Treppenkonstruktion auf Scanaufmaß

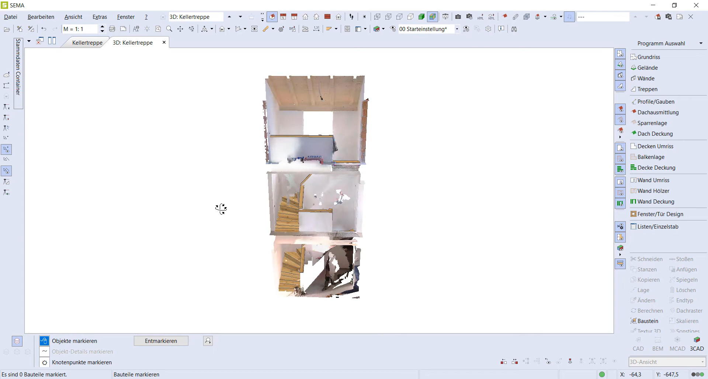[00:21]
Dabei ist schön zu sehen, wie sich die Treppenkonstruktion in die 3D Punktwolke einfügt.
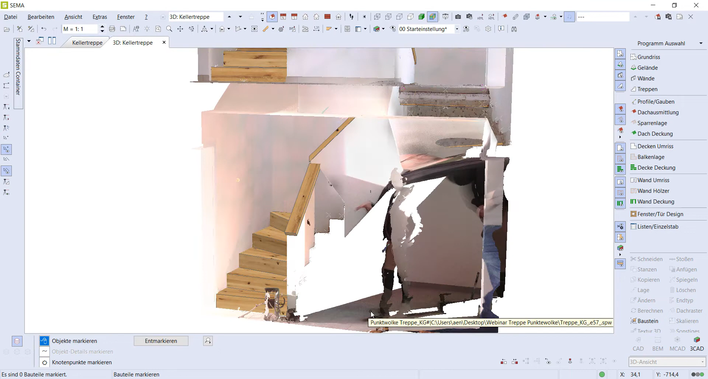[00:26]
Das Vorgehen bei einem solchen Auftrag ist eigentlich immer der gleiche.
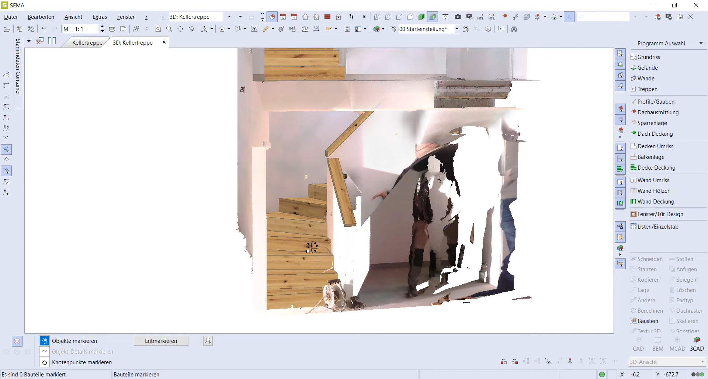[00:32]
Zuerst wird mit einem 3D Laserscanner die jeweiligen Baustellensituationen vor Ort aufgenommen. Die Dauer des Scans lag hier bei ca.
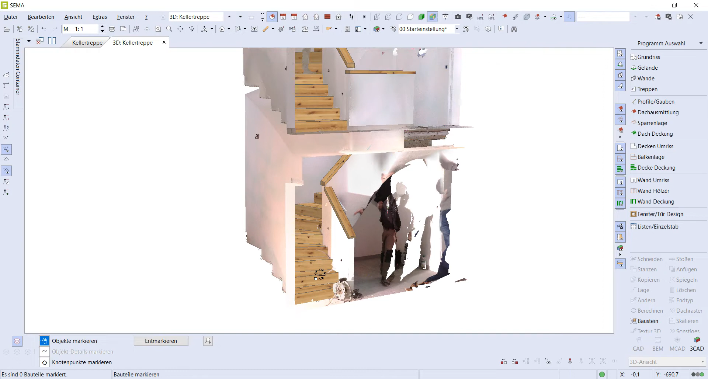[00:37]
30 Minuten. Dabei ist eine einigermaßen aufgeräumte Baustelle natürlich immer von Vorteil,
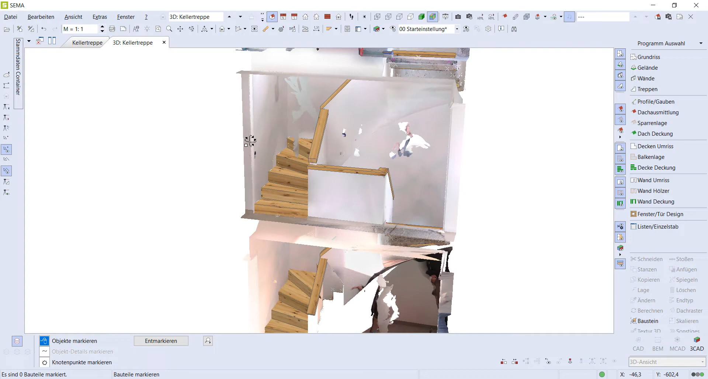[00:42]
da beim Scannen, wie hier zu sehen, alle Gegenstände, die auf der Baustelle herumstehen, natürlich auch mit aufgenommen sind.
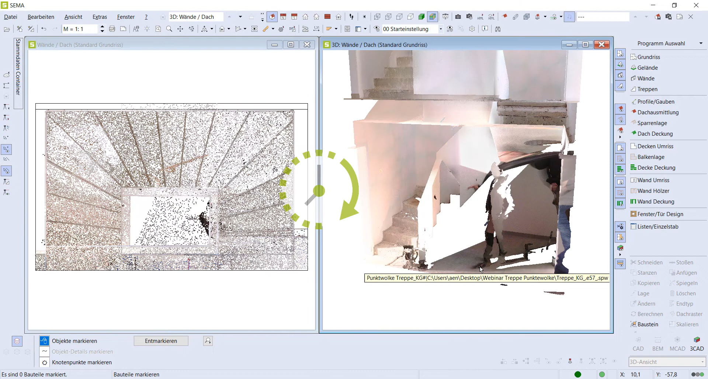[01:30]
der große Vorteil der einzelnen Porte ist, dass man durch die Sichtbarkeitsschaltung später die einzelnen Geschosse ein- und ausblenden kann.
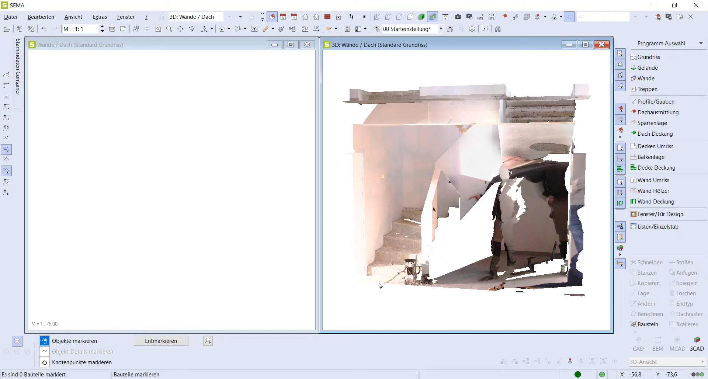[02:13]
Und nun geht es weiter mit dem Treppenaufmaß. Wir werden dazu den jeweiligen Befehl anwählen, das Laseraufmaß Treppe.
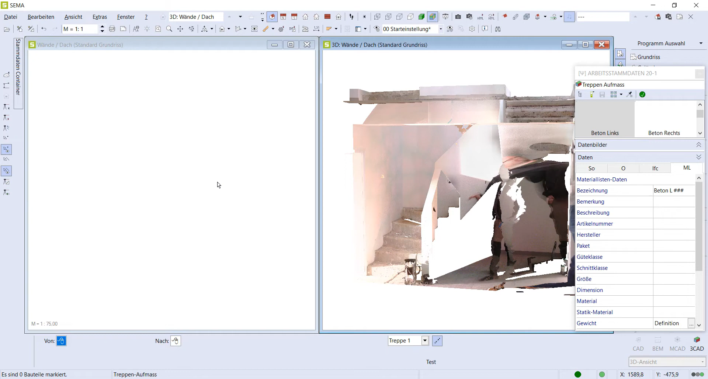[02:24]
Wir haben hier unterschiedlichste Parameter schon hinterlegt. Es ist zum einen der Beton links, der Beton rechts und das Stufenaufmaß.
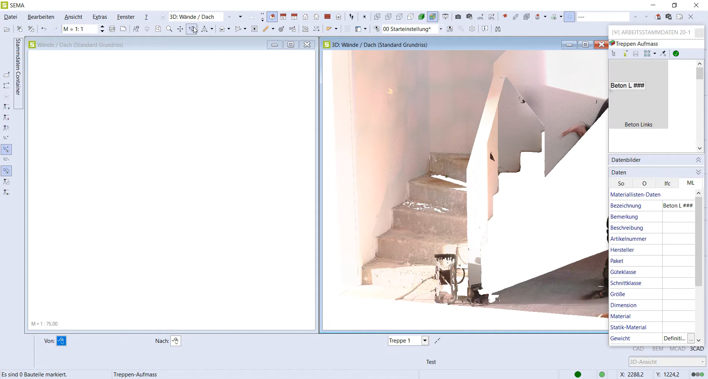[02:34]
Beginnen werden wir jetzt hier mit dem Beton links. Das ist aber völlig egal. Man könnte hier genauso auch mit dem Beton rechts oder mit dem Stufenaufmaß beginnen. Der Weg ist dann eigentlich immer der gleiche. Es ist immer eine Abfrage von nach
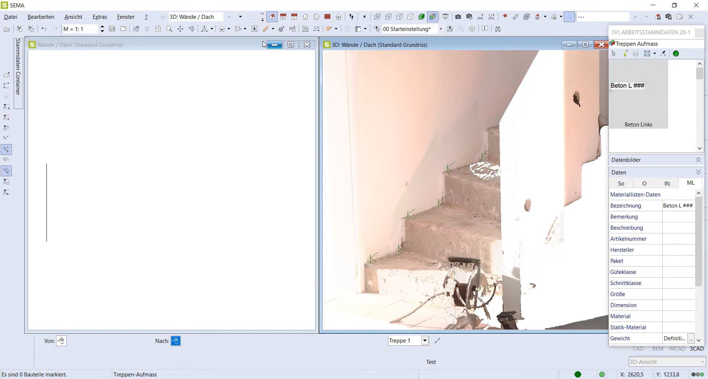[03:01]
und von nach erzeugt im SEMA auf der linken Seite dann immer eine CAD-Linie, sozusagen die Außenkontur. Welcher Punkt wird gefangen? Gefangen wird eigentlich immer ein Punkt in der Ebene. Wir haben ja in der Ebene durch das Scan Millionen von Punkten. Und wenn ich jetzt hier sozusagen hier einen Punkt anklicke,
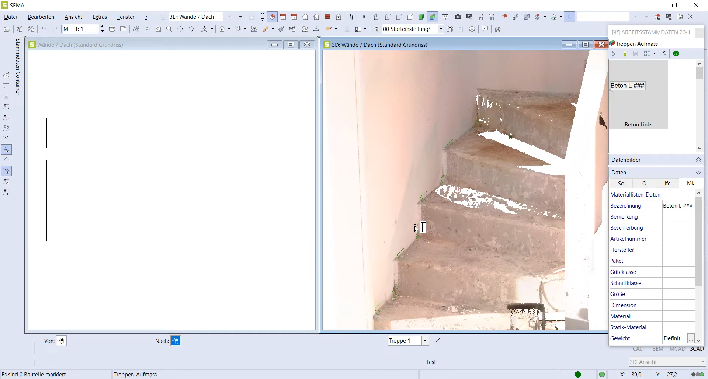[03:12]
ist gewährleistet, dass ich immer einen Punkt in der jeweiligen Ebene auch fange. Wir sehen ja, die Millionen von Punkten ergeben im 3D wie eine wirkliche 3D-Ansicht.
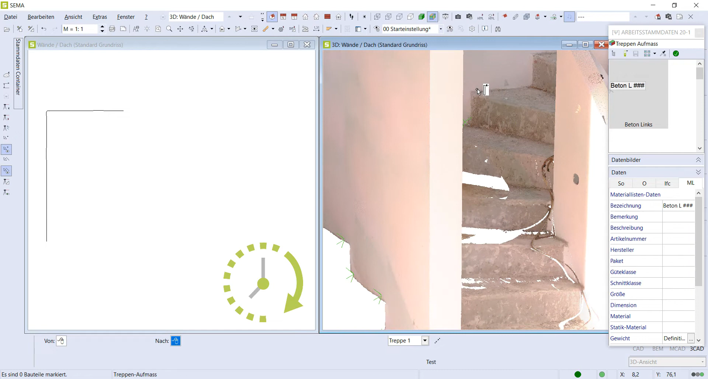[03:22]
Aber im Endeffekt sind das ganz viele einzelne Punkte. Und diesbezüglich werden wir jetzt im ersten Schritt mal den linken Lauf abgreifen.
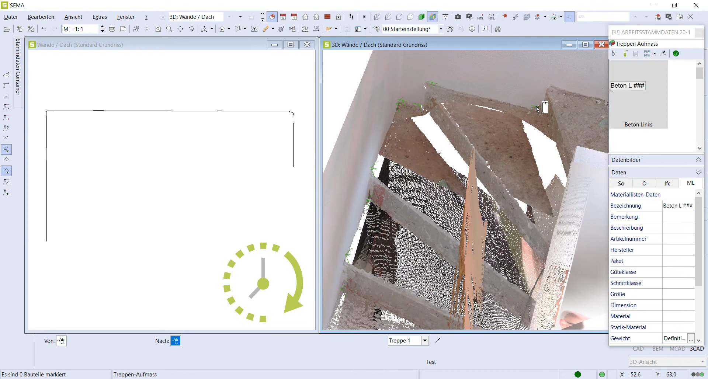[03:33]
Das ist sozusagen die Außenkontur, die Mauer in diesem Fall.
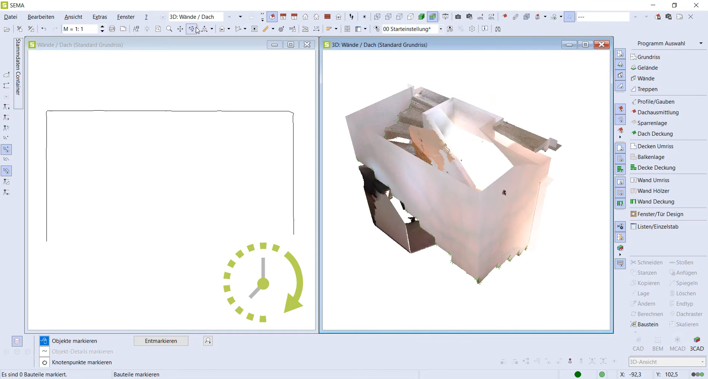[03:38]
Und im zweiten Schritt geht es dann weiter mit der Innenkontur in unserem Fall hier.
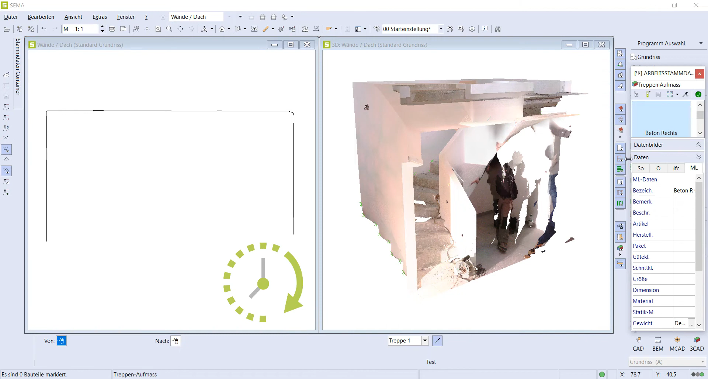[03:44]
Das ist dann der Beton rechts. Man sieht natürlich hier auch immer,
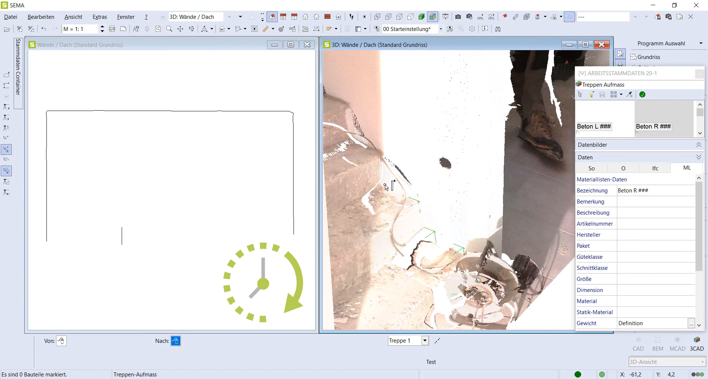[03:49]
dass man sich dementsprechend auch immer wieder hindrehen muss an die richtige Stelle,
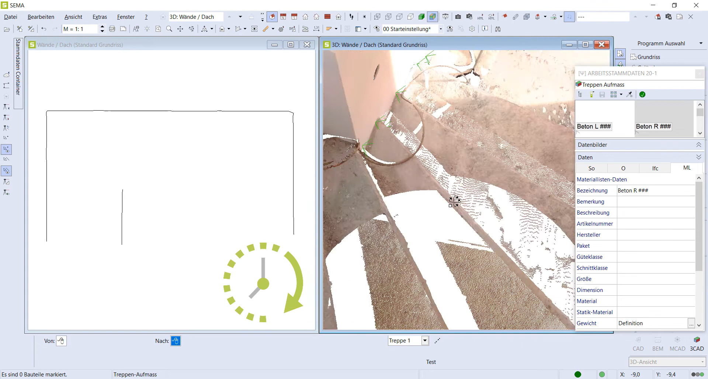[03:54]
dass man auch dementsprechend an die Punkte hinkommt, die man aufnehmen möchte.
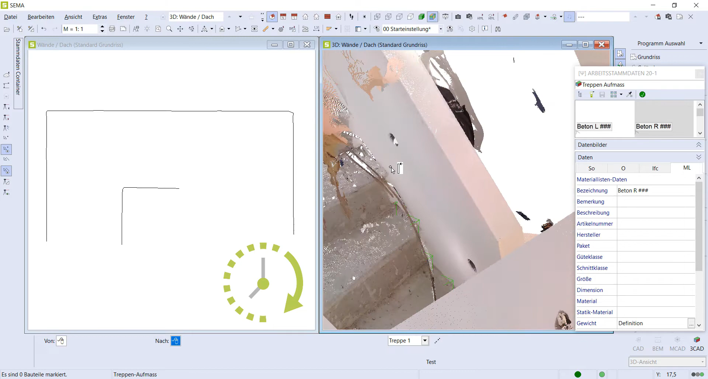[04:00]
Wir nehmen das jetzt hier in diesem Fall sehr genau auf, also an jeder Trittstufe, die Außenkontur.
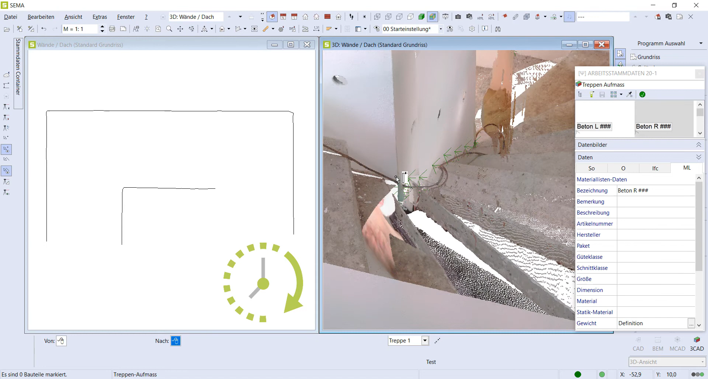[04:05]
Es wäre natürlich auch möglich, dass man hier weniger Punkte aufnimmt und dann sozusagen weniger
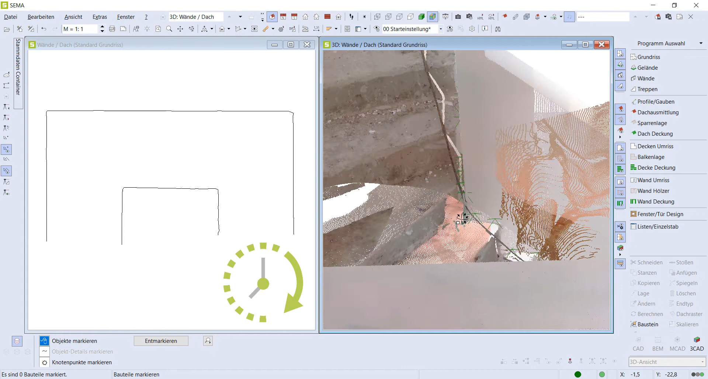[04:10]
Linien drin hat von der Innenkontur. Eine weitere Möglichkeit ist, dass man die erzeugten CAD-Linien auch im Nachgang noch problemlos bearbeiten kann. Das heißt, wir können hier immer noch händisch eingreifen und beispielsweise Ecken miteinander verschneiden. Warum benötige ich das?
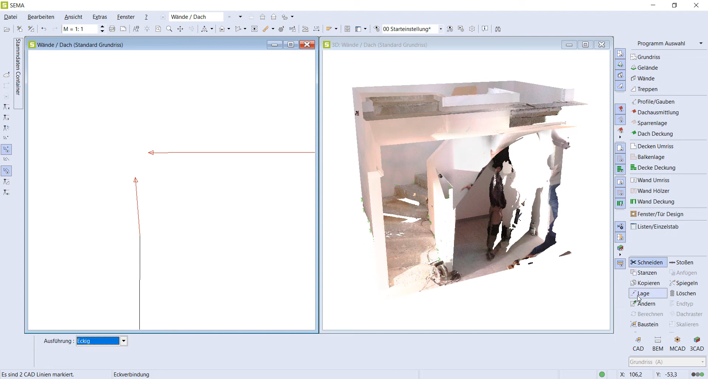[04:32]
Sollte ich beim Abschießen der Punkte zum Beispiel mal einen falschen Messpunkt in der Ebene angewählt haben, kann es sein, dass die Ecke nicht wie gewünscht ausgebildet wird. Und dementsprechend kann ich die nicht benötigte Linie löschen und die beiden Ecken neu verschneiden.